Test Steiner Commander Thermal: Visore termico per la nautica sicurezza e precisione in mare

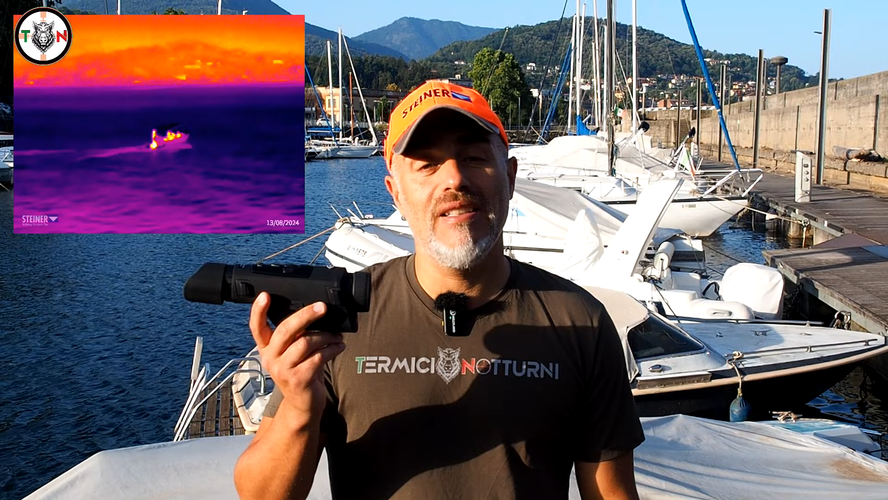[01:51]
Per questo motivo risulta indispensabile nella ricerca e nell'osservazione, ad esempio, in presenza di nebbia, dove il classico binocolo non è utilizzabile. Inoltre è in grado di mostrare non solo gli oggetti visibili ma anche il calore che essi emettono.
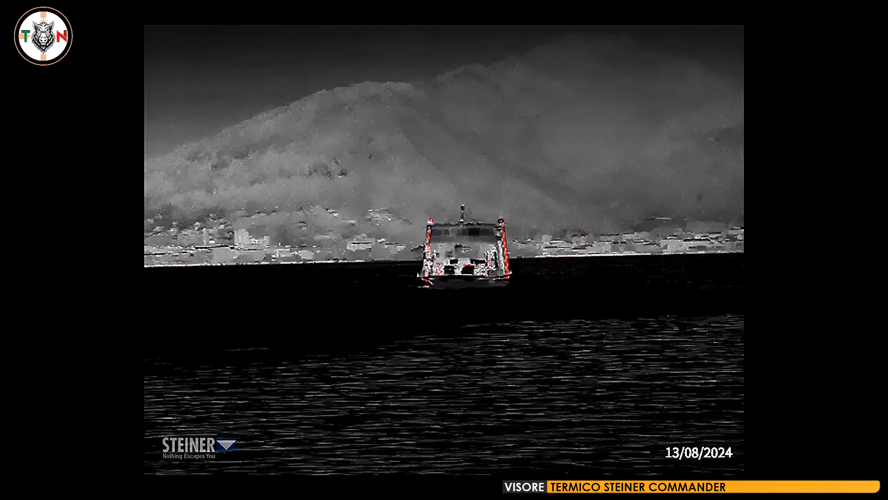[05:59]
gradi per 9,4 gradi a 100 metri di distanza.
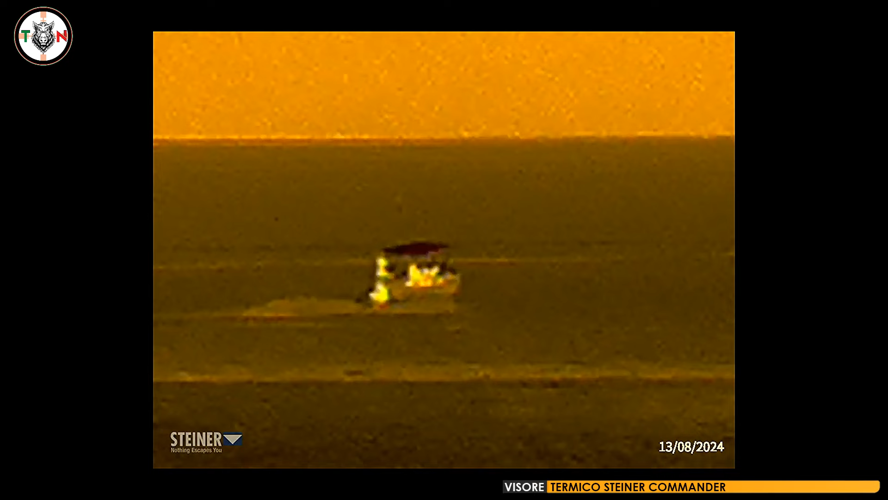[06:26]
ultima generazione che beneficia di una risoluzione di 1280 x
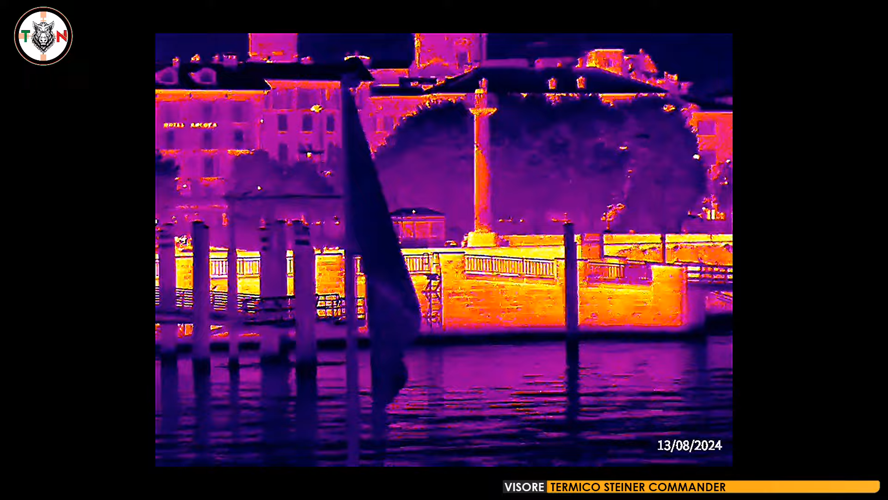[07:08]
è un sensore non raffreddato di ultima generazione
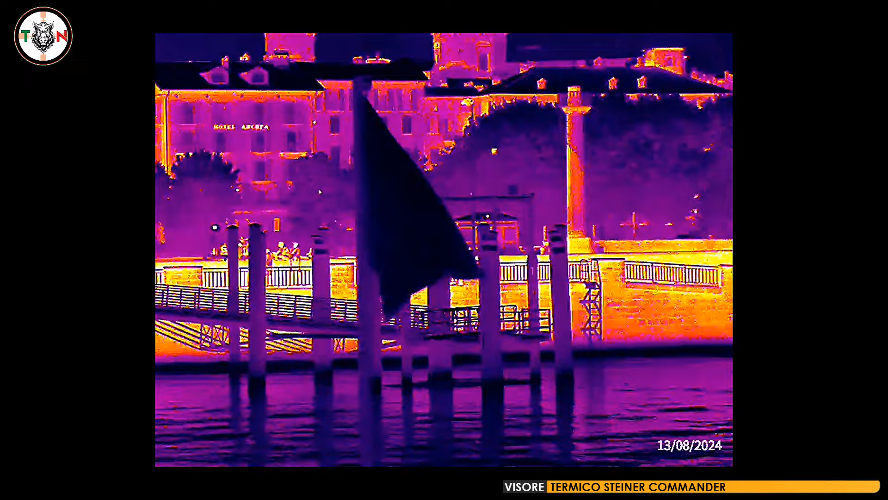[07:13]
con una risoluzione di 640 x 512 pixel e un pixel pitch di 12 micrometri.
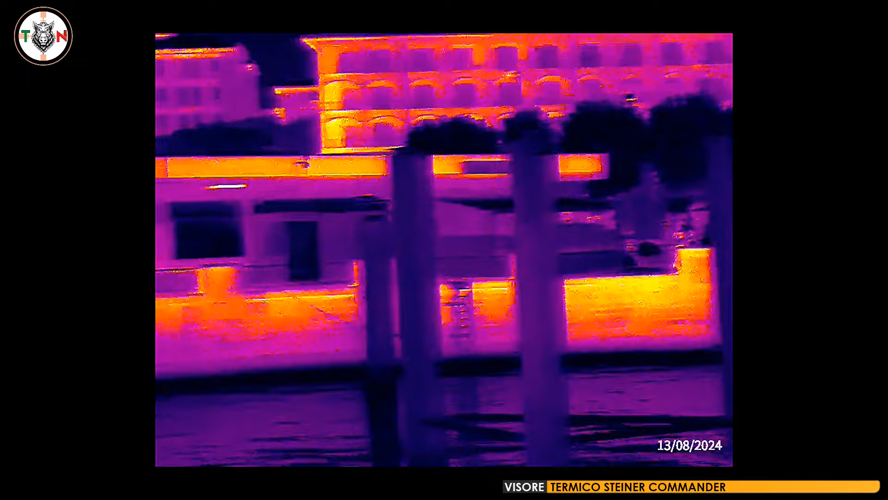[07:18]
Le immagini sono, come vedete, decisamente nitide e contrastate con un'ampia gamma tonale.
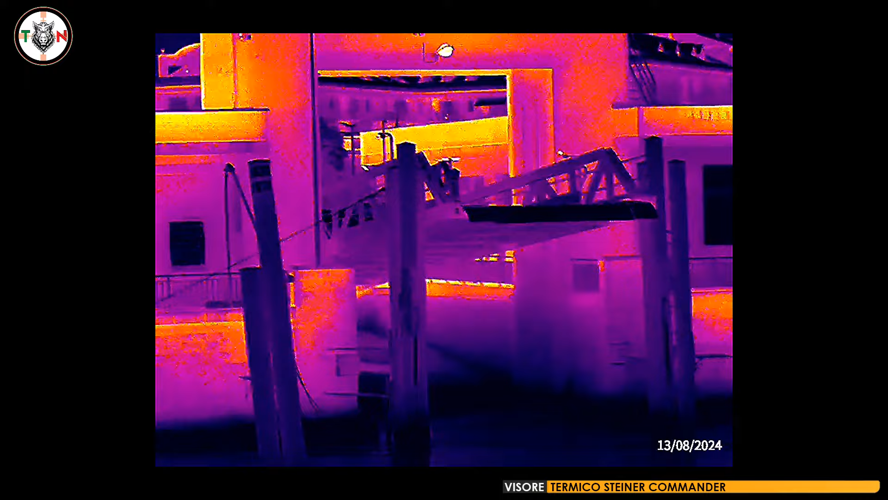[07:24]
Il valore NTD non è dichiarato con
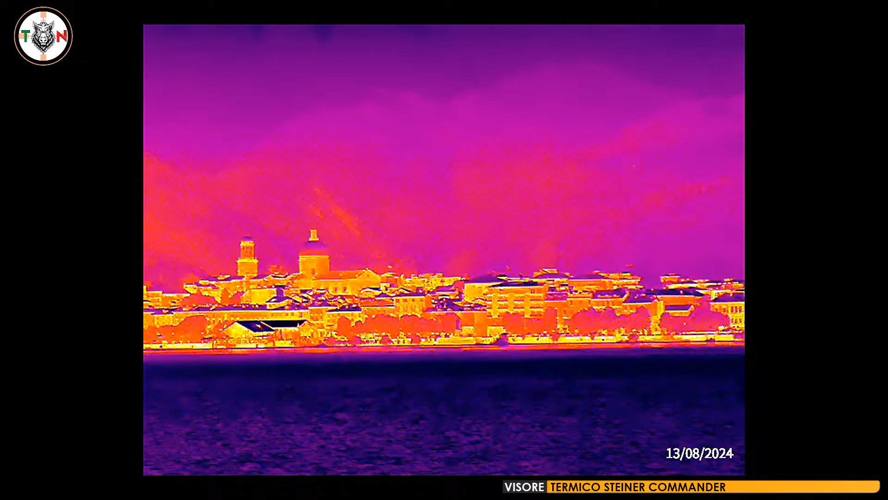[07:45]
offre già una buona gamma dinamica e una nitidezza molto apprezzabile.
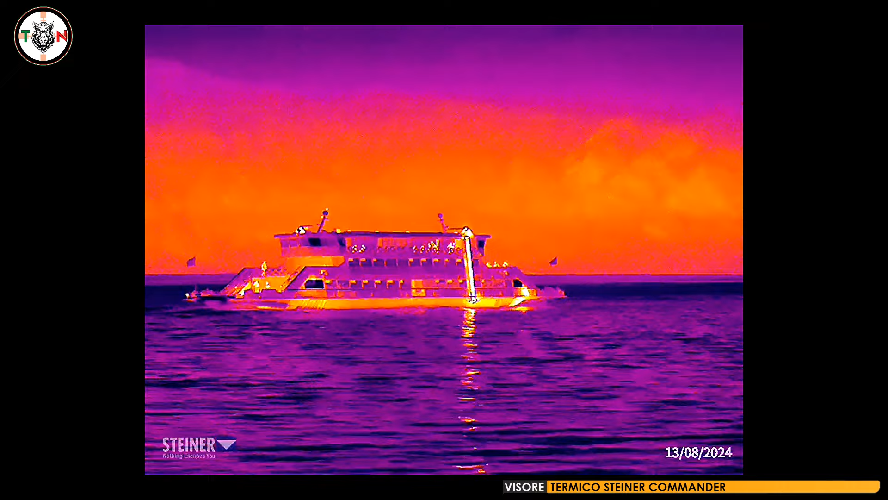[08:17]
È completamente operativo in circa 10 secondi. Inoltre, è possibile utilizzare un menu in lingua italiana.
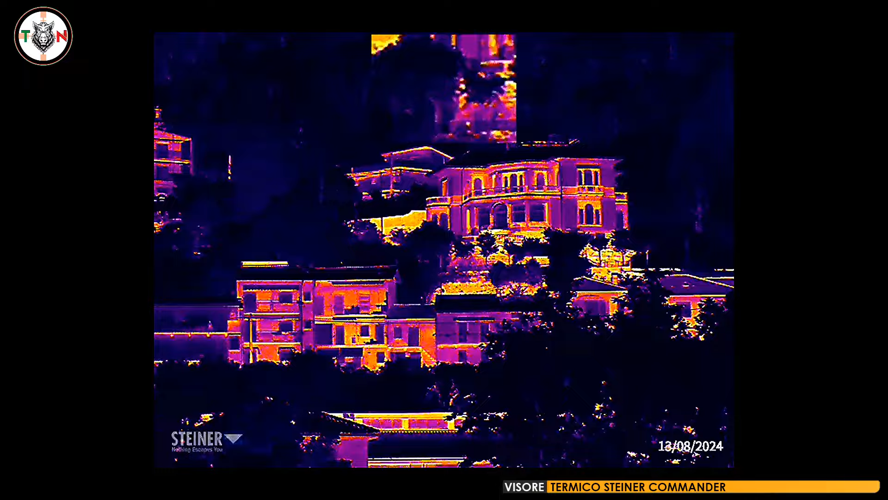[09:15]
Inoltre è possibile regolare luminosità e contrasto
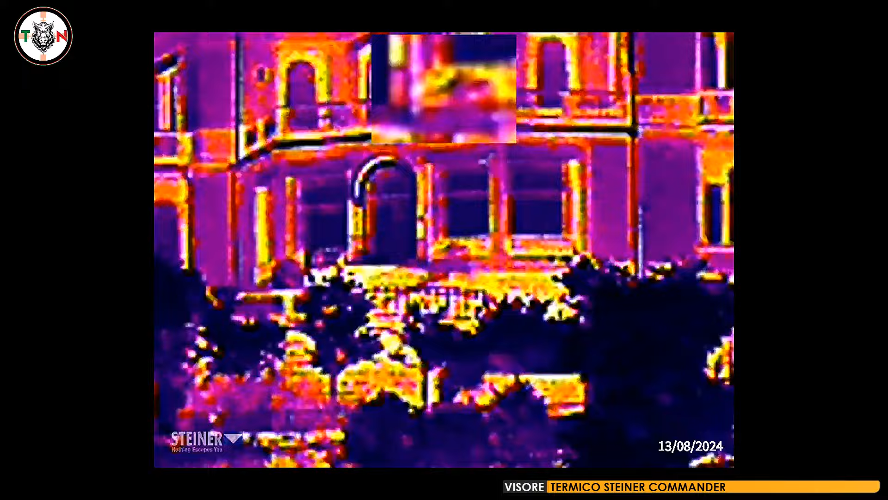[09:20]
e sono disponibili tre scene preimpostate che vi permetteranno di migliorare la visione dei dettagli in base alle condizioni meteo.
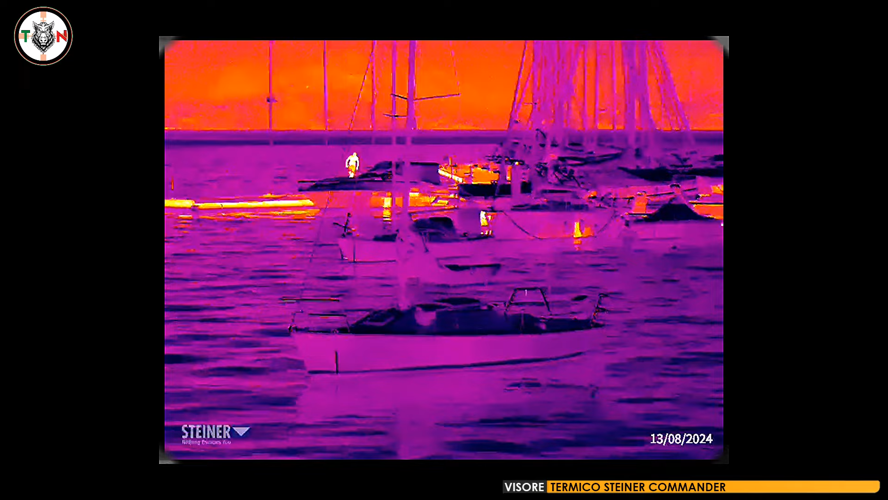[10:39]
Inoltre, come vi ho già detto, ci sono delle impostazioni automatizzate che migliorano l'immagine e aumentano litidezza e il contrasto contenendo anche decisamente bene il rumore. Le immagini iniziano a mostrare un po' di effetto pixel in maniera evidente circa 8x.
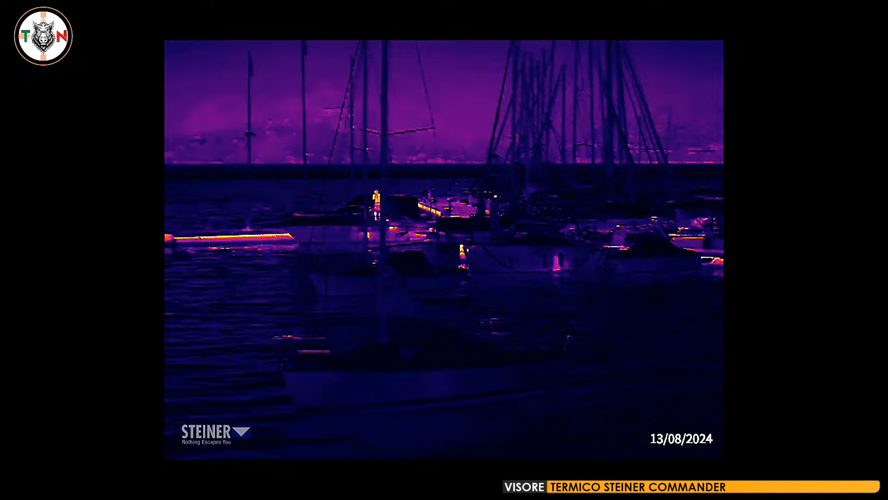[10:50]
A basse ingrandimenti con alcune palette e colori invece pare semplicemente di stare osservando un'immagine naturale ma monocromatica. Ottimo il refresh del video al trasferimento dei dati elaborati nel display.
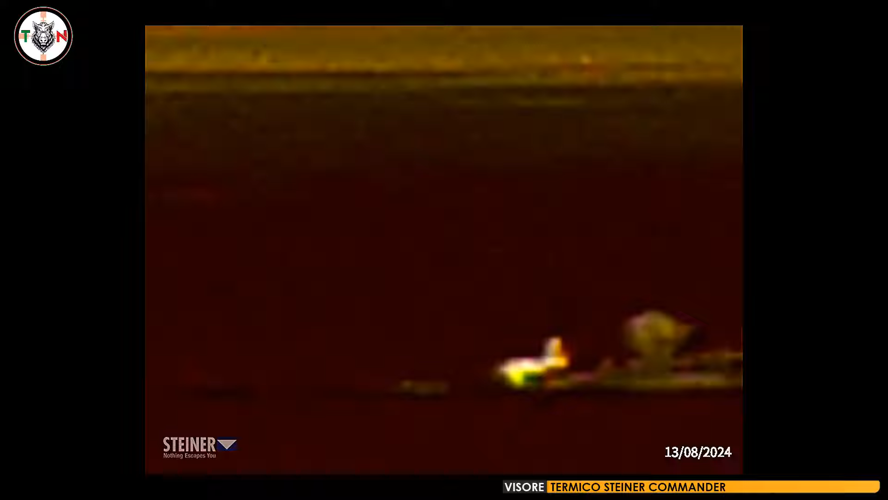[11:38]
Le immagini sono nitili e contrastate. Tra i difetti essendo pignoli si potrebbe